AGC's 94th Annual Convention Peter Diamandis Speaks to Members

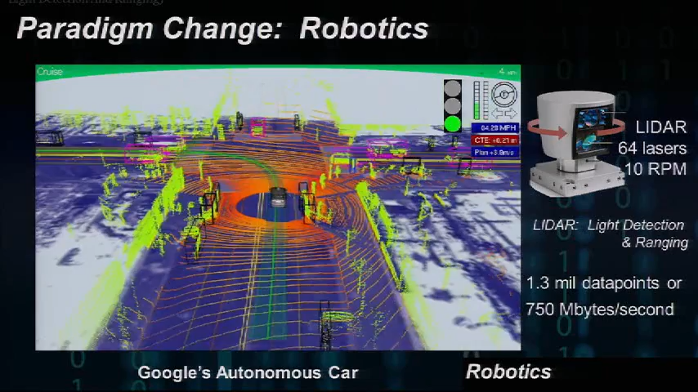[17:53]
And it's generating 750 megabytes per second of data. That lidar is seeing everything around it, every, you know, person, every car, every stop sign, every light. It's also seeing people, you know, walking along the streets. It's recording all of this data and able to literally have a 360 view of knowledge far better than any human can.